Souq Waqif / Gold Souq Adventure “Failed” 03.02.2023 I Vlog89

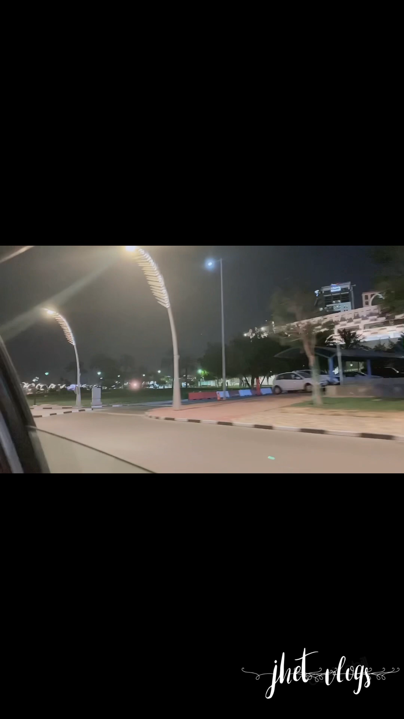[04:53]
So, as you can see, you know, the place, you know, we already reached at night. You know, we came here around 4 o'clock and, you know, almost two hours, we were just only rounding.